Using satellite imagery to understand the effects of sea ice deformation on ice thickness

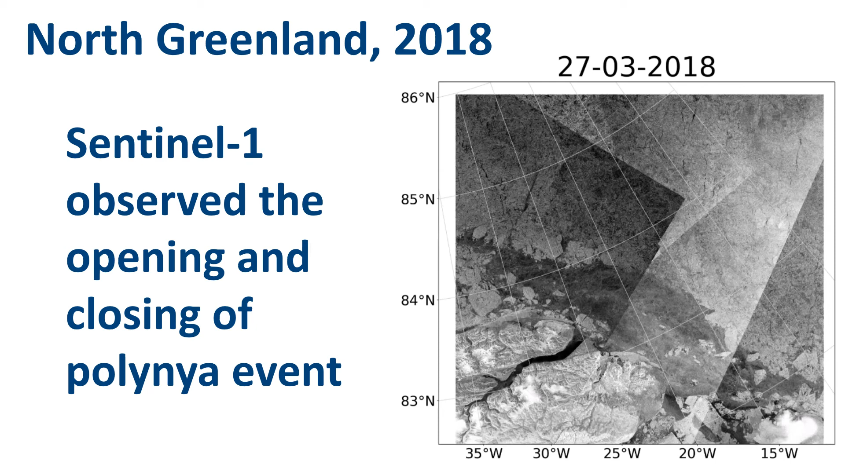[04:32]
I derived from the satellite images that you're just seeing with the thickness measurements that were made over the young eyes in the former Polinia area.
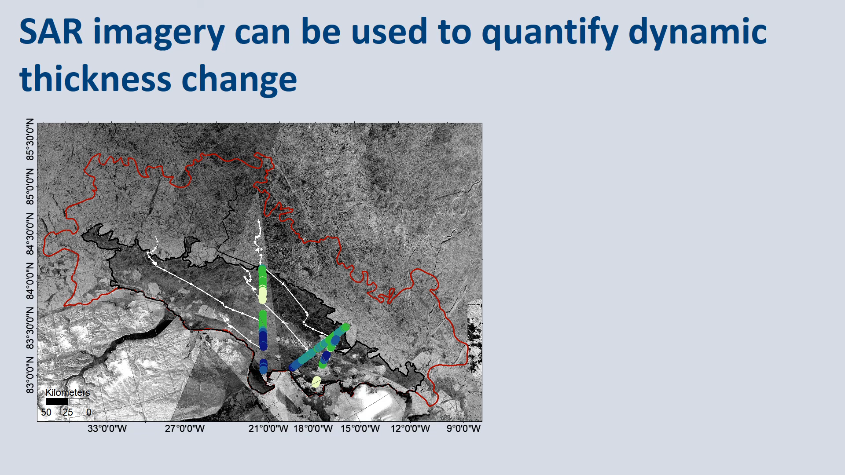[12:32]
My take home message for you is SAR imagery can be used to quantify dynamic thickness change. And that's actually really important because deformation is crucial for a thick ice cover. Here in our example convergence doubled the ice thickness. That's why we need to learn more about it and represent it right in our sea ice models. SAR imagery can actually provide us with valuable insights because sea ice thickness change is proportional to convergence that we observed with satellite observations. This is a really important milestone because it gives us the opportunity to calculate thickness change from satellite-derived deformation.